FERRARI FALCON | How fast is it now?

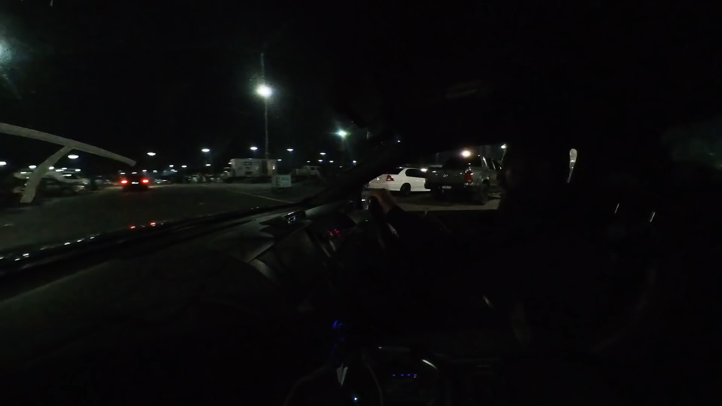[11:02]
1.860 foot, which is pretty good for a rear-wheel drive car that's literally on Chinese tires, so. Pretty happy with that outcome. Far out, that felt slow.